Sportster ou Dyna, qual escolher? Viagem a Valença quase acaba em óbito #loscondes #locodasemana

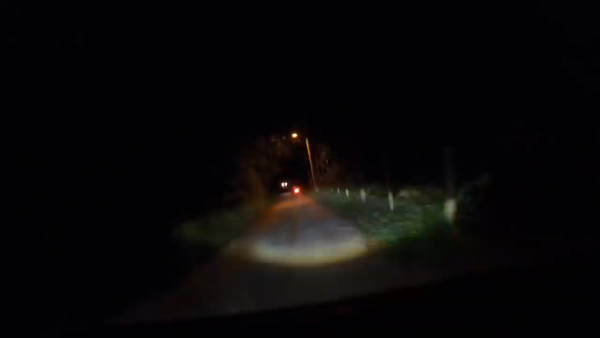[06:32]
Sabe aqueles 700 metros de chão que o Badaway falou que era facinho? Facinho pra quem vai de big trail, cara. Porque de street glide aí foi pesado de noite. Muito cascalho nas erosões. E pra completar, um carro vem na contramão ainda, na hora que a gente tá voltando. Cara, foi pesado, mas deu certo. Eba, da oi, viu? Chegamos em Valença.